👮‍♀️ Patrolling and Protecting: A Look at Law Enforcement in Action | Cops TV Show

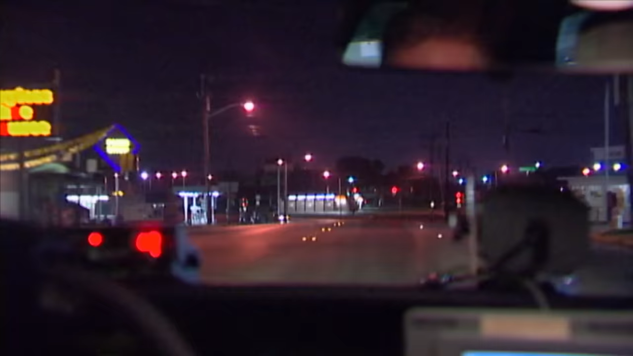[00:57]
But also they're saying he might be armed with an AK-47. Got additional details, so that the, there it is right there. Is that red? I don't know.
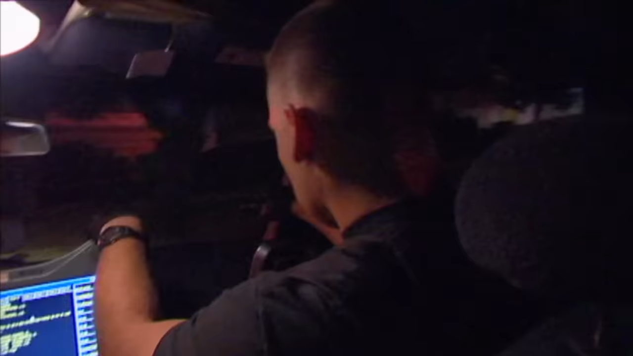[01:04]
It's an Expedition. Additional details saying that the guy left the scene. Yeah, he's moving. All right, left the scene with a gun. With an AK-47 assault type rifle. 0217, 215, we've got the Expedition. We're going eastbound on Rosedale right now.
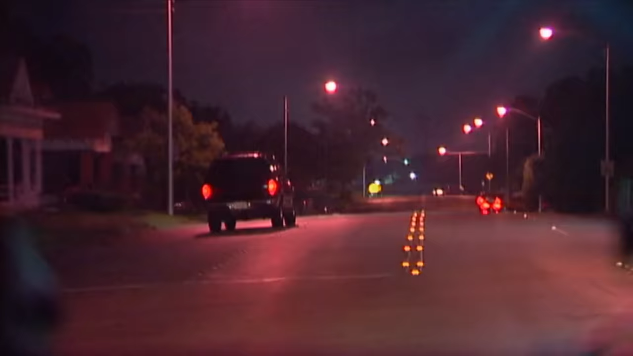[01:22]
He's good to run. He's probably gonna run. Yeah, he's not stopping.
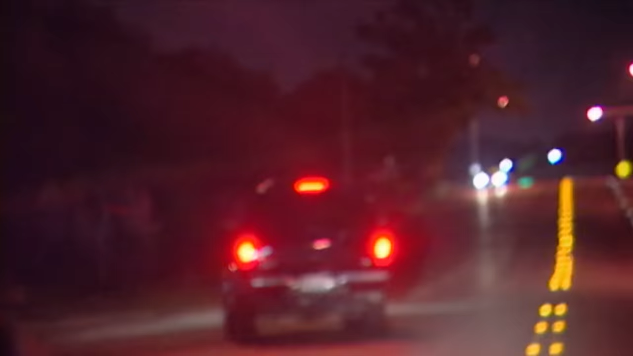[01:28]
Northbound Little. Northbound Little. He's bailing.
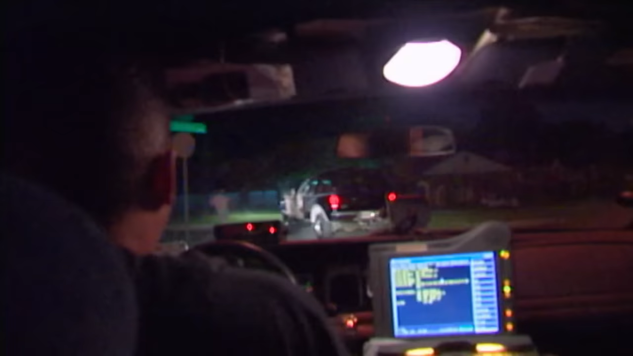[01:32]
Vehicle's still rolling. He's running. Get on the ground! Get on the ground!
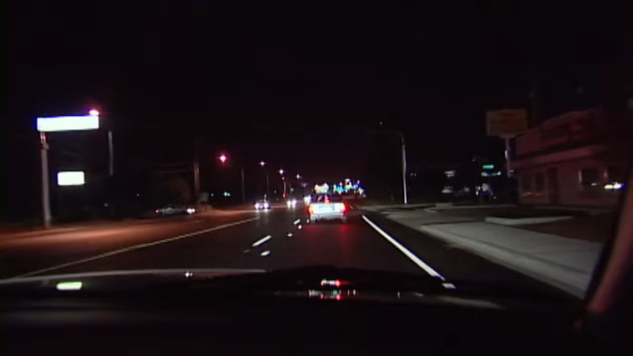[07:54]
There's a vehicle up here that doesn't have any rear lights on whatsoever.
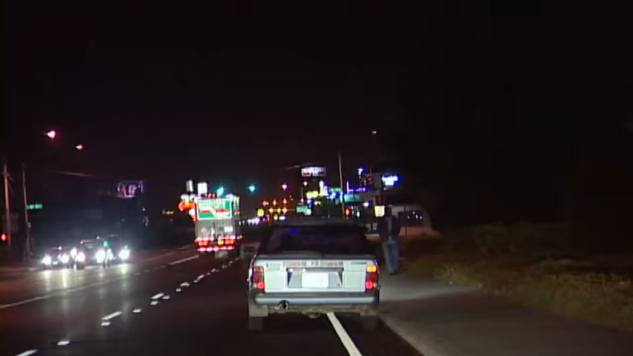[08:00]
We're going to go ahead and conduct a traffic stop on it and see what they have to say. 363 County, we're stopping 9600. 363, 2460.
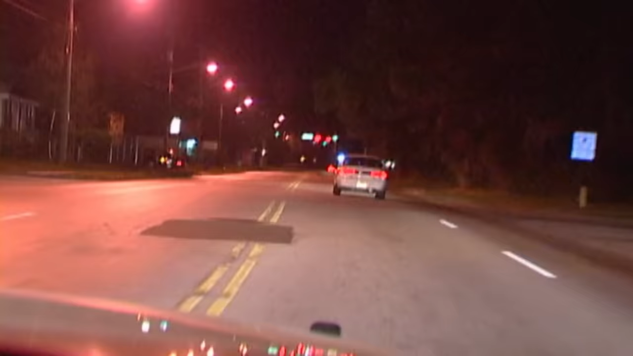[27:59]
Ran a couple stop signs. He's not stopping for me up here at 34th and Moncrief. About to turn north on Moncrief, if you got a couple units close. It's 1033, November 156, November 2. Yeah, this guy ran a couple stop signs on us. November 156, he's coming up on Palm Terrace looking like he's,
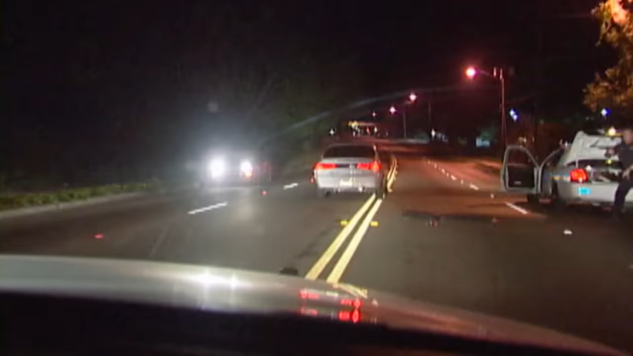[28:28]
okay, he's gonna continue north on Moncrief. He's not stopping. He's ran a couple stop signs on us. He keeps pointing out the window here. And probably going to go back in this neighborhood. Get a lot of stolen cars dumped. 34, what's your speed, Trevor?
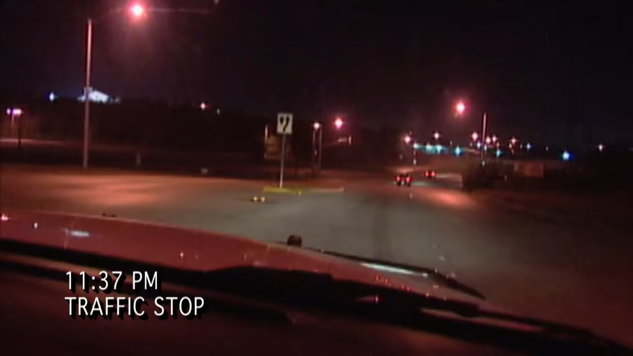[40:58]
2310, a truck just busted this light right here, doing about 65 and 30.
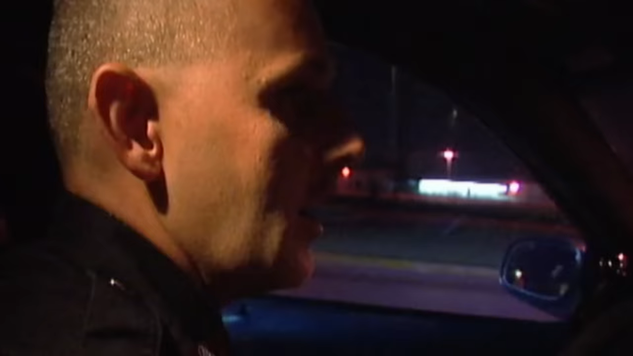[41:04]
We're gonna see if he'll stop for us. Nope, he's gonna run on us. George 312, I got one running on me.
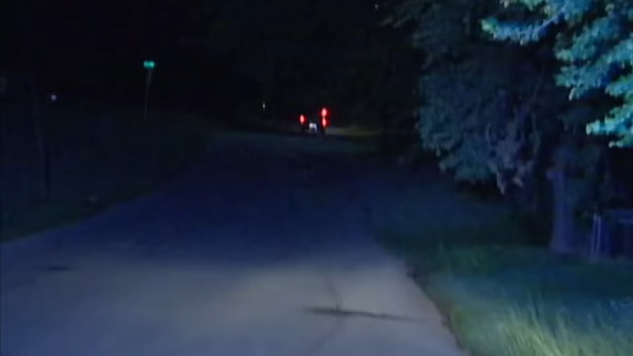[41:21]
Northbound 1700, gonna be a dark pickup. I don't have the tag on it yet. He just busted this light.
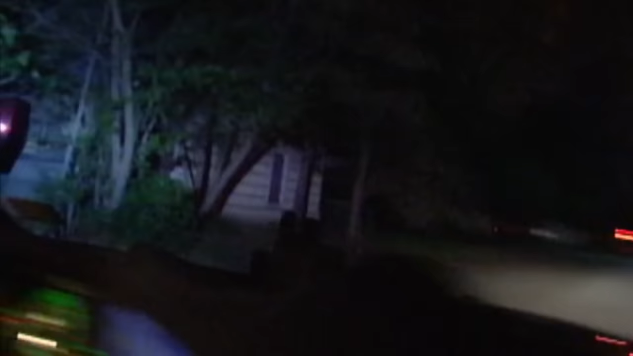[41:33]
Eastbound Avenue G. Bailing out in the yard.